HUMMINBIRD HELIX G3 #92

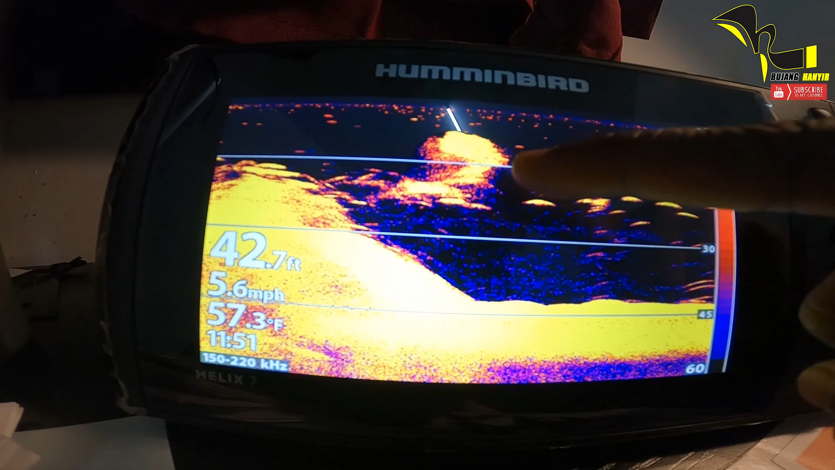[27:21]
On screen: depth 42.7 ft, water 57.3°F, speed 5.6 mph
dapati hilang sebab apa sebab bad fish ni sentiasa bergerak kau scan sekali dia tak semesti duduk dekat tempat tu lagi dan setiap kali kau scan
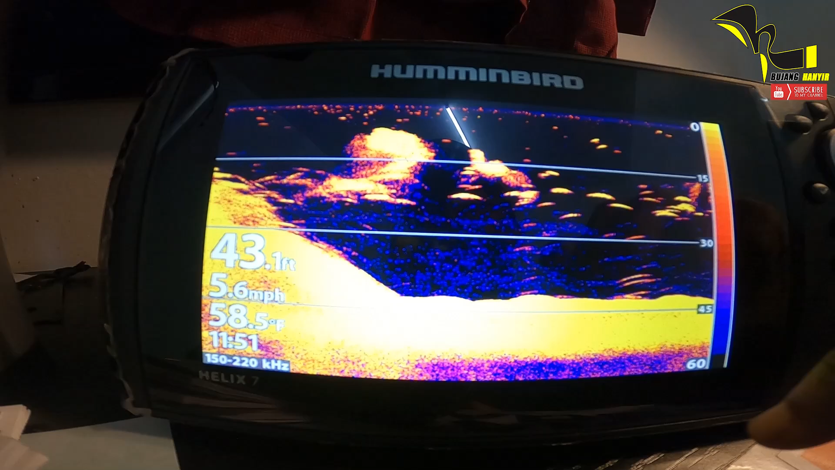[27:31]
On screen: depth 43.1 ft, water 58.5°F, speed 5.6 mph
kau tengok lah kau punya killer hertz untuk sensitivity
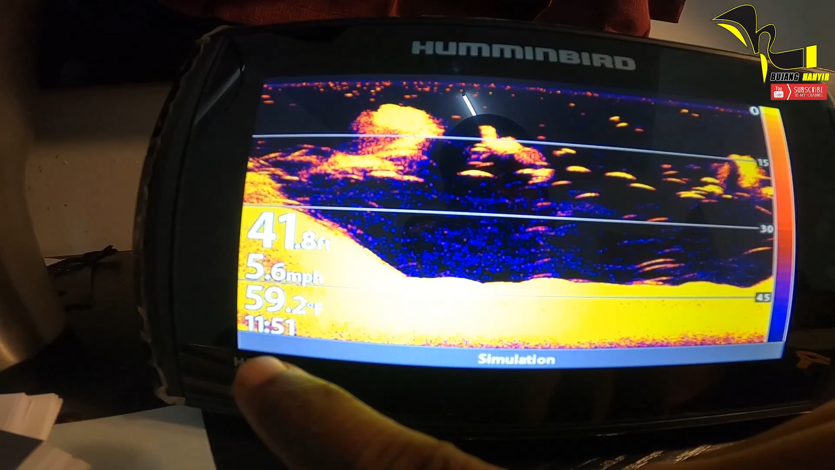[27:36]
On screen: depth 41.8 ft, water 59.2°F, speed 5.6 mph
sauna korang adakah dia wide ataupun ataupun
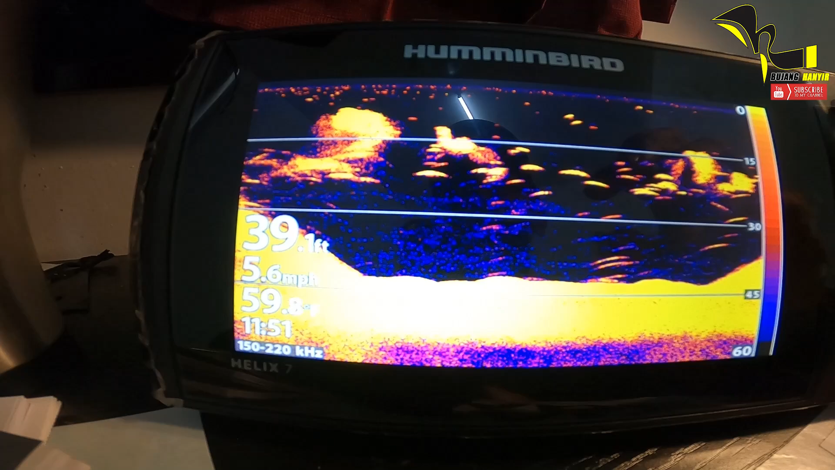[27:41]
On screen: speed 5.6 mph
kecil bila wide ni kau akan scan pada kawasan yang agak besar so
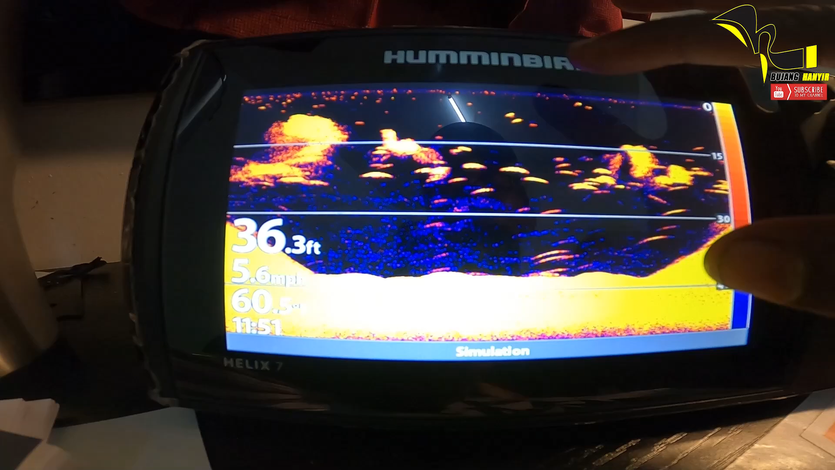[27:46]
On screen: depth 36.3 ft
kadang-kadang tak tepat kau nak tengok struktur dan kau tengok lah ini ikan-ikan lah ni
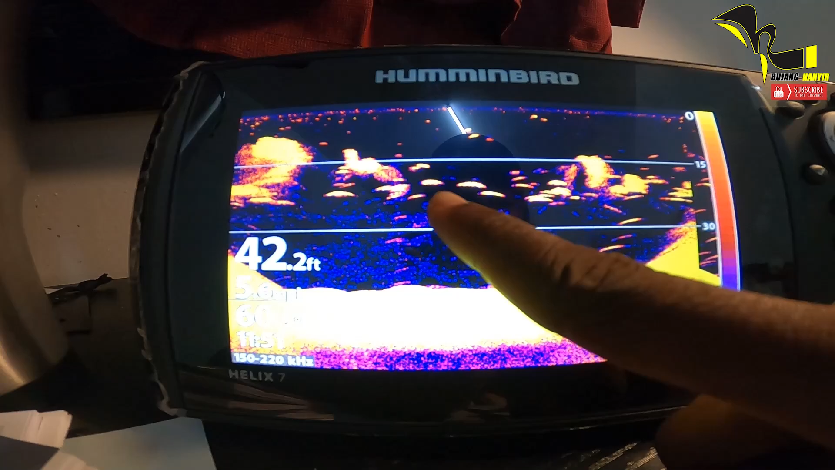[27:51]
On screen: depth 42.2 ft
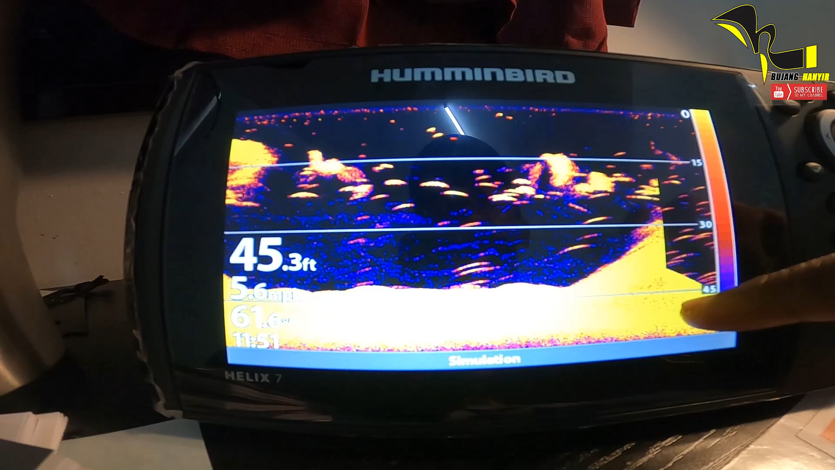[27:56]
On screen: depth 45.3 ft
banyak lah ni sebab simulator jadi memang seronok bila tengok ikan banyak
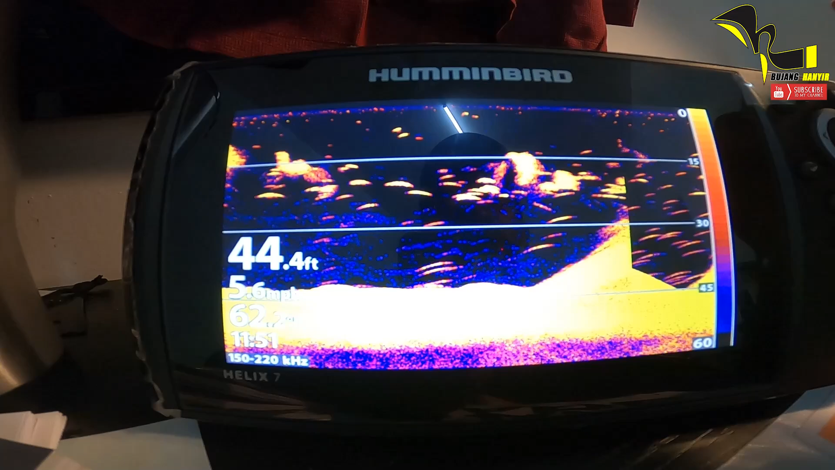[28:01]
On screen: depth 44.4 ft
dan kita akan pergi pada sebelah ini
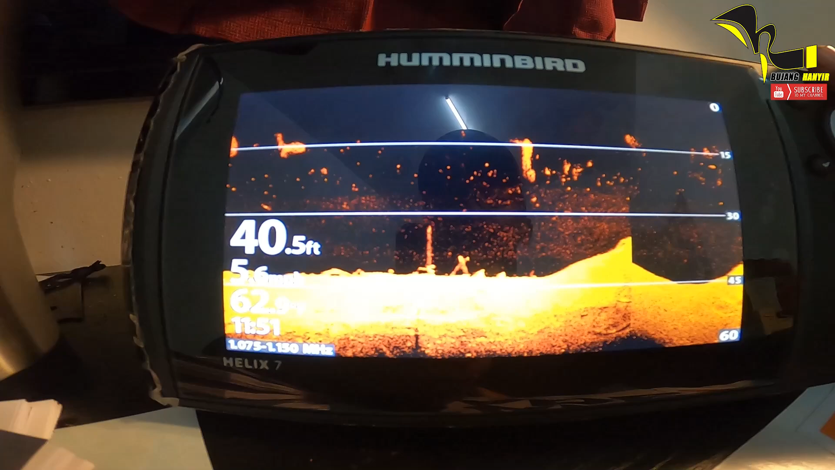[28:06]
On screen: depth 40.5 ft
merupakan down image yang amat-amat sensitif di mana kau boleh
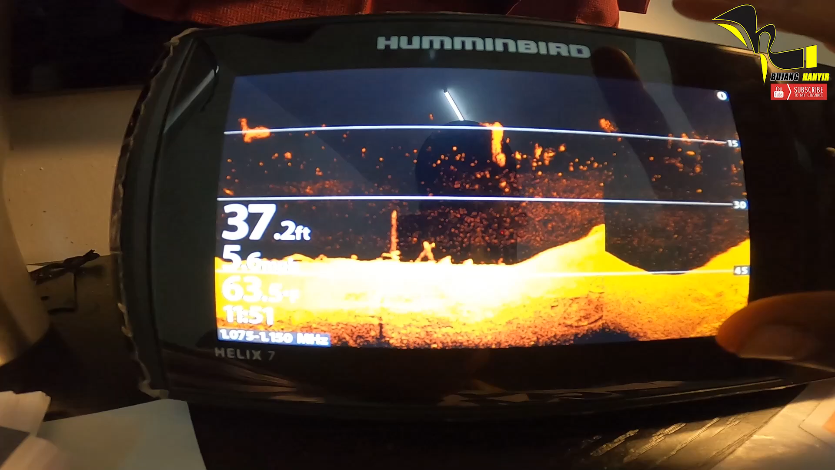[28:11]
On screen: depth 37.2 ft
kenal pasti struktur yang berkemungkinan menjadi sarang-sarang ikan
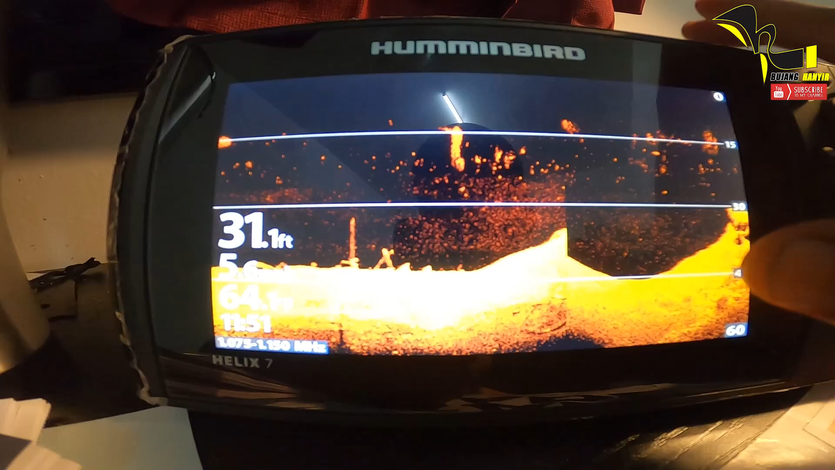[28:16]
kalau ada kereta bawah ni kau boleh tengok kereta sebiji dan
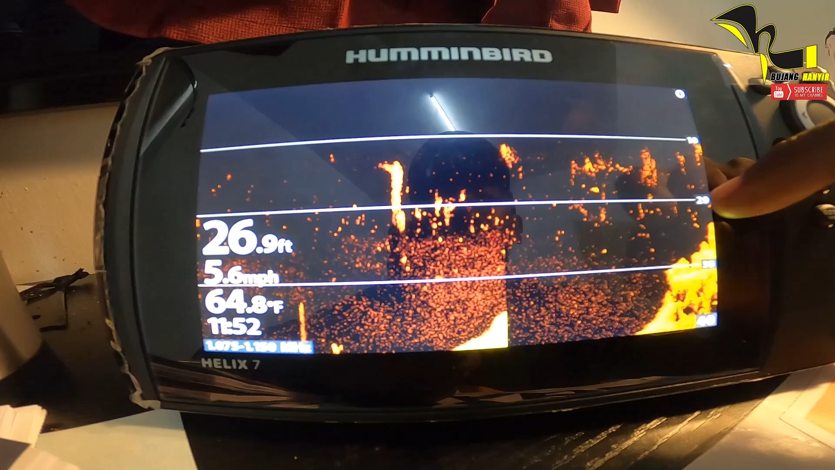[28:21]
On screen: depth 26.9 ft, water 64.8°F, speed 5.6 mph
ini merupakan batu karang yang amat berpotensi kerapu
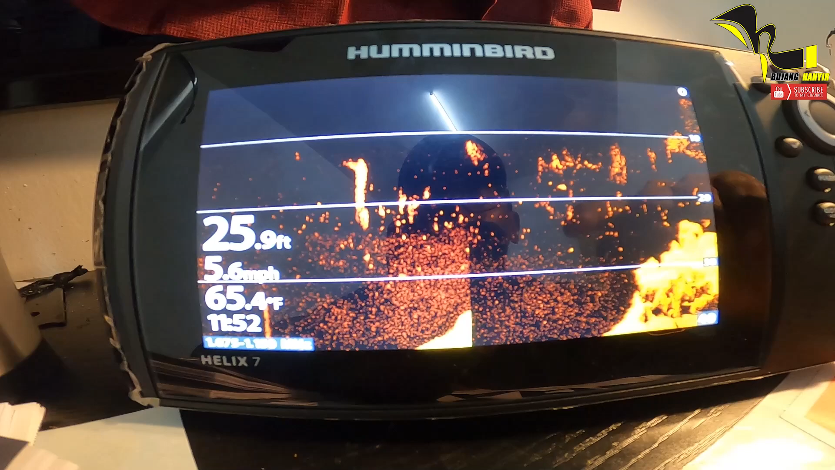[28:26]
On screen: depth 25.9 ft, water 65.4°F, speed 5.6 mph
tinggal bayan tinggal jenahak tinggal dan bukanlah